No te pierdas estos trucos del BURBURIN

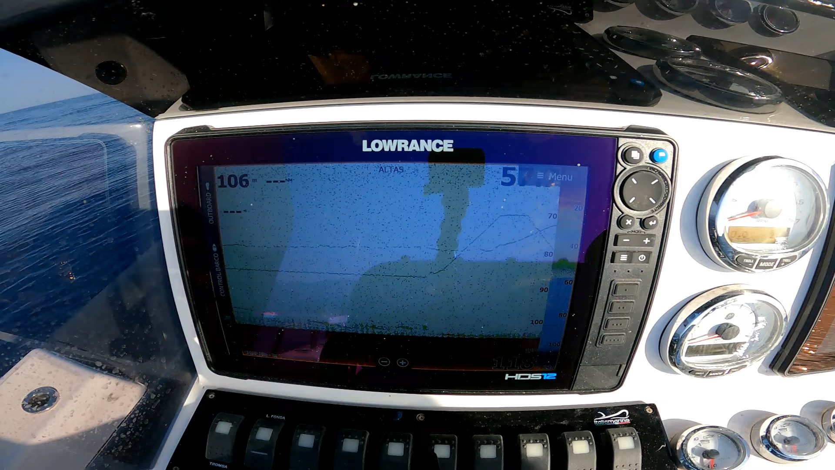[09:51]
Bueno, el plomo en la de abajo he subido hasta levantar el cebo, que con la mano he notado el peso del levantamiento de cuando he levantado el cebo. Plomo hasta arriba, el cebo ha subido un poco, he vuelto a bajar el plomo en el de abajo y el cebo ahora por su propio,
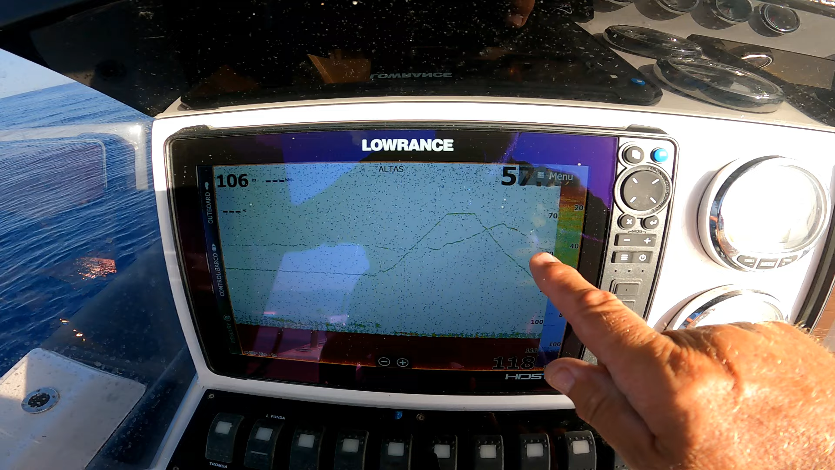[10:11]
bueno, nadando, va bajando también, se pondrá paralelo. Si se mantiene paralelo, es que está, el cebo está vivo.
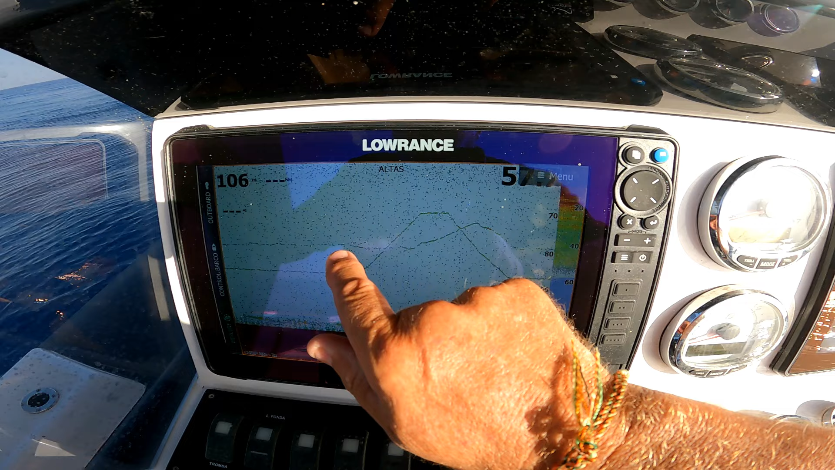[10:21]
En el momento que el cebo muere, cae por inercia y pasa por debajo del plomo.
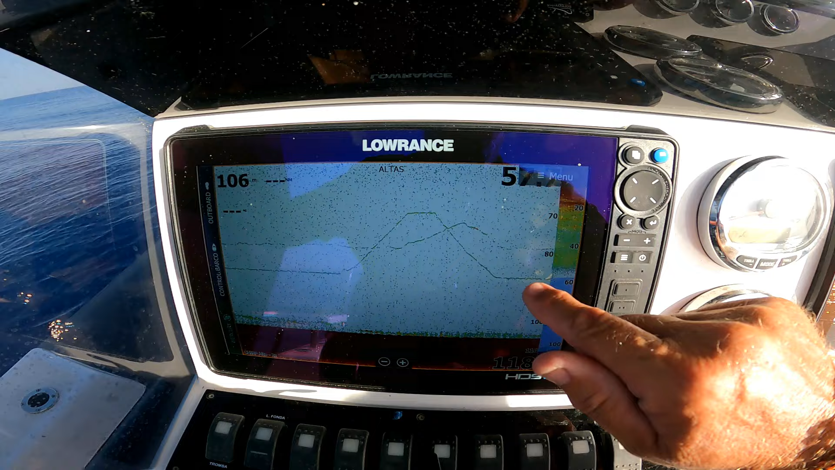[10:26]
O sea, todo esto son datos para saber si la línea está liada desde el plomo al cebo, o sea,
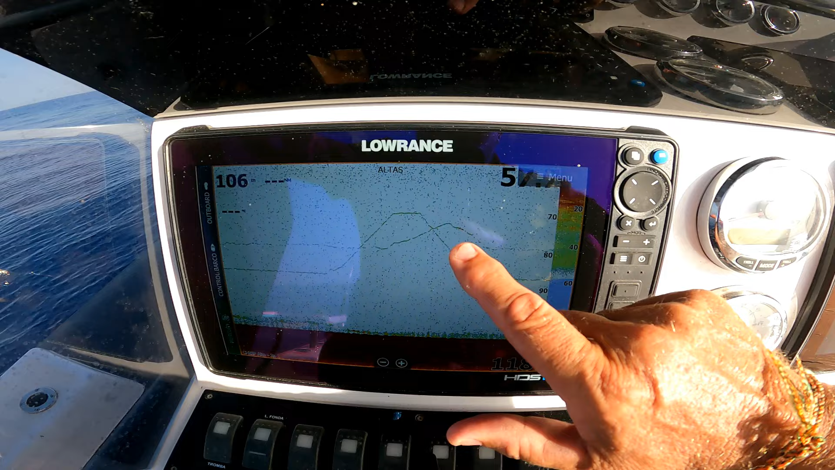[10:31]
la brazola de 4 o 5 metros está liada por encima del plomo, o si el cebo está muerto. Y estos chinos, desde que el cebo está vivo y que no hay ningún lío en la línea.
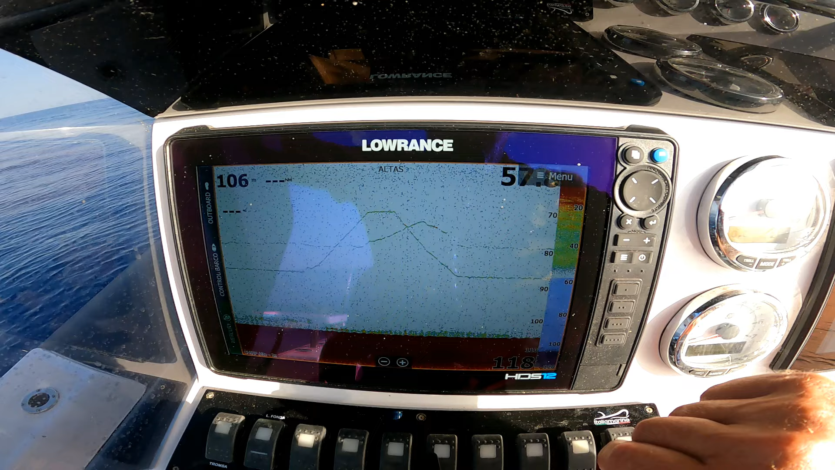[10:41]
Esto es muy importante, saber estas maniobras para no tener que sacar líneas para comprobar y toda la historia.
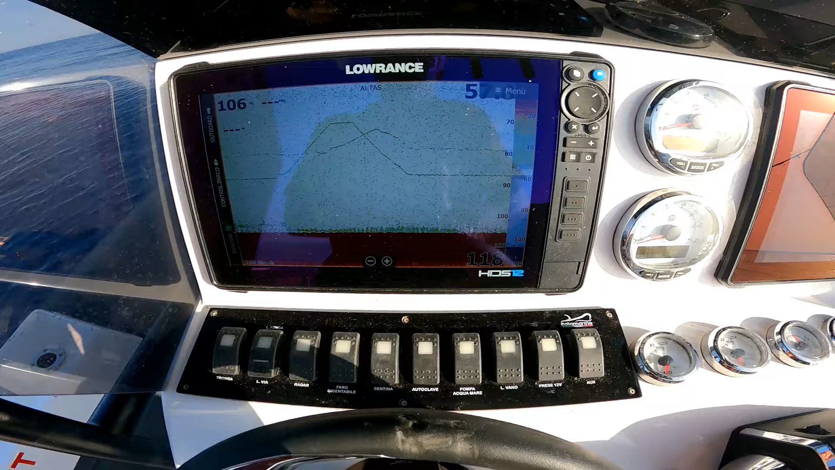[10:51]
El cebo por encima del plomo. Significa que está vivo.